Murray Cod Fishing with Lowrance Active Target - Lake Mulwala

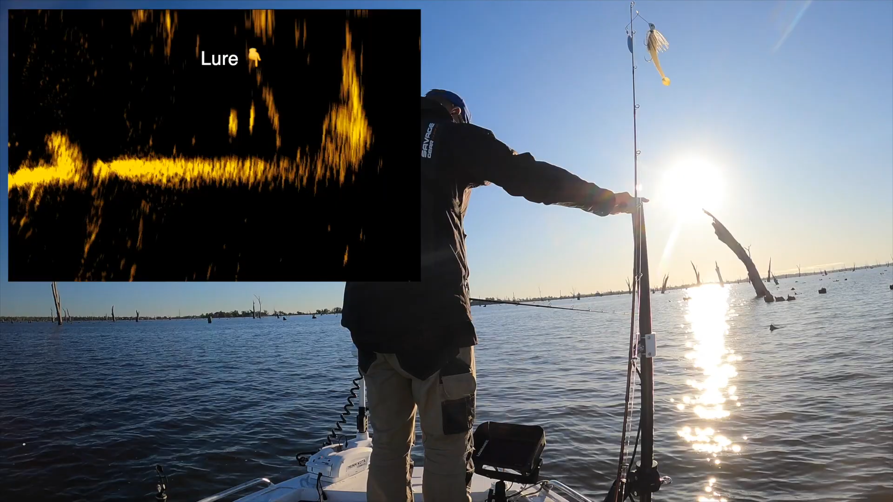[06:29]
It's gone just beside it. There we go. Oh, he's just tapped it. Oh, he had a crack at it. He had a crack at it. Let's see whether he had another go at it.
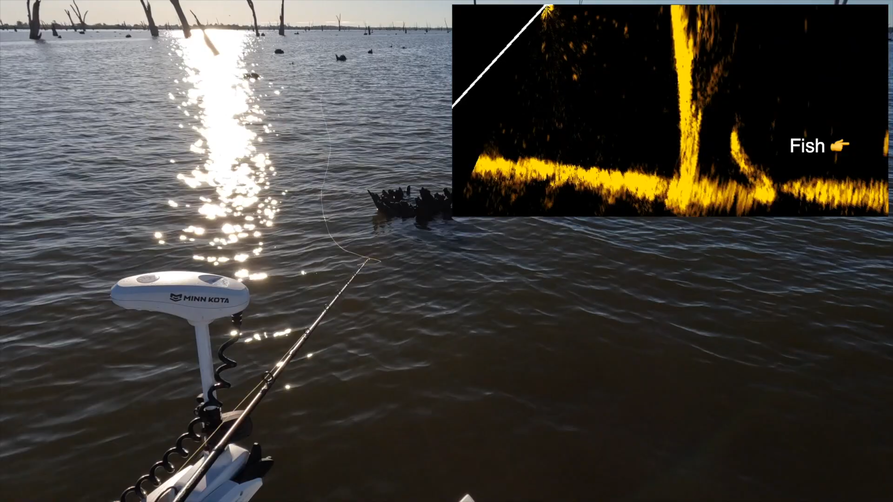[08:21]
Oh, there's a fish, there's a fish.
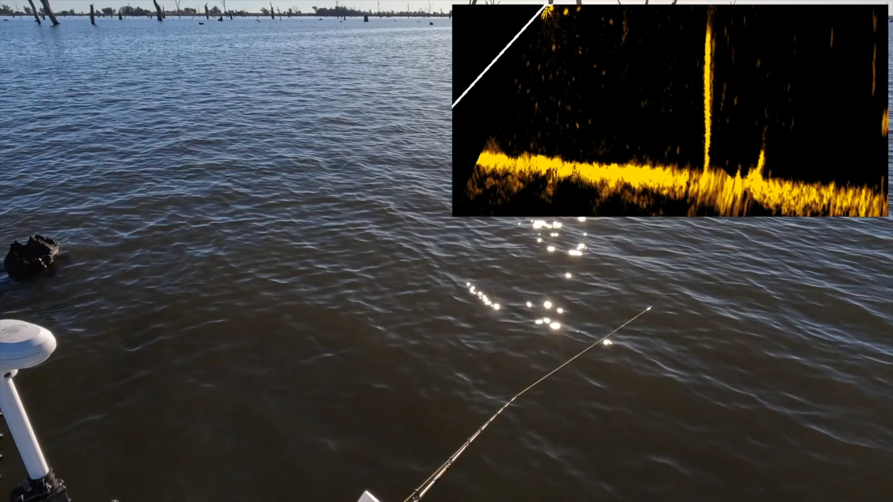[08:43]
He's basically underneath the boat here.
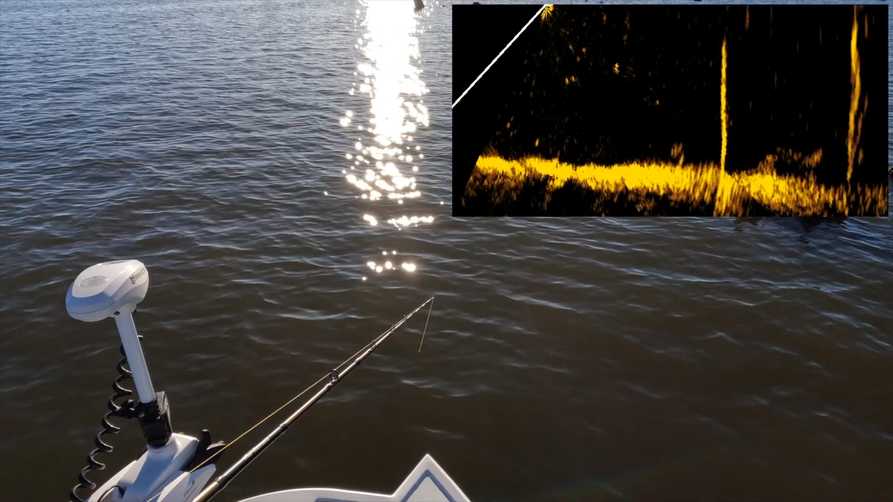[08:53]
Oh, there he is, there he is, there he is. Just about here.
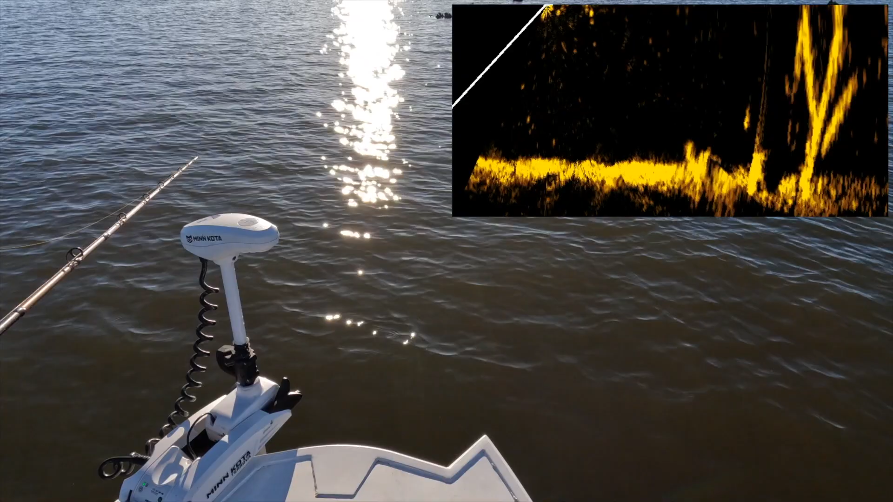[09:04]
Yep, and he's taken that on the drop. I saw him on the target, and he's taken that on the drop. I was sort of looking for him. Oh, and he's not a bad fish either. How good's that? Nice, nice.
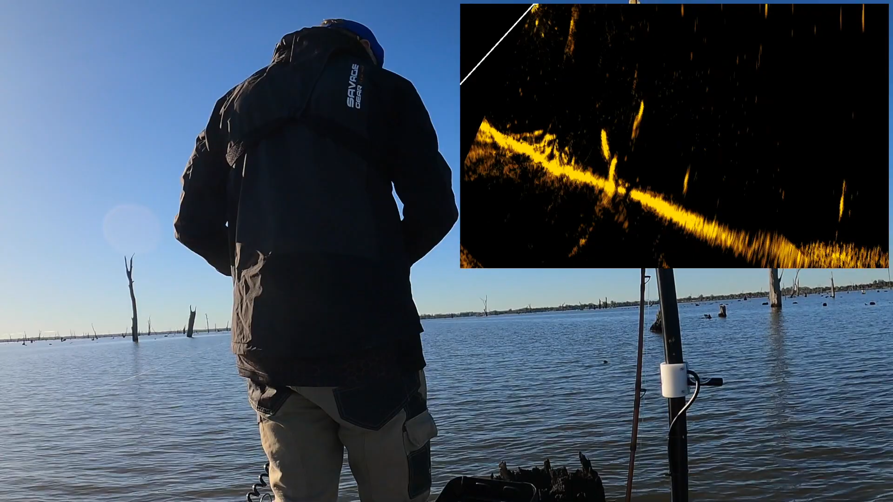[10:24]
The spinnerbait's going to drop right on top of him.